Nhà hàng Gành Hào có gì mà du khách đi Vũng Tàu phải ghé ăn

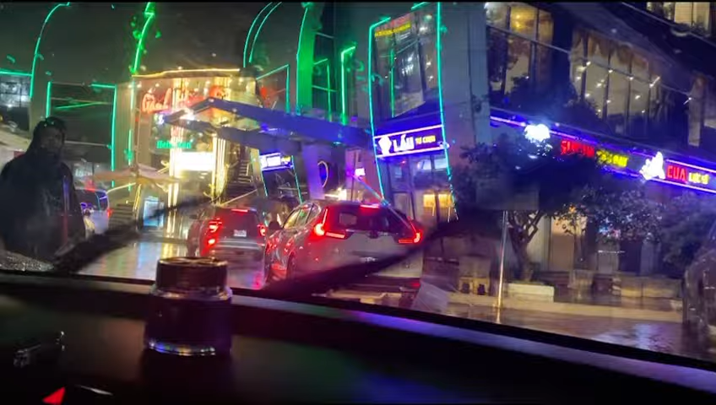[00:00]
Hôm nay mình ghé Gành Hào 2 ăn, nghe đồn dữ lắm, Vũng Tàu. Ở dưới đây có lẩu tự chọn, lại ăn chơi, cái bên là sushi tàu bay, và cái bên nữa là Gành Hào. Các bạn thấy bảng hiệu không?
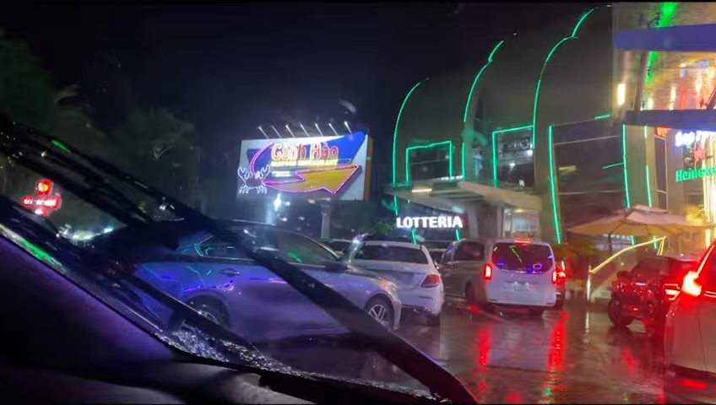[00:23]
Trời hơi mưa, thành ra đậu xe hơi khó. Trong khu này nhiều ăn uống lắm, nhưng mà thằng Gành Hào là chiếm ưu thế nhất,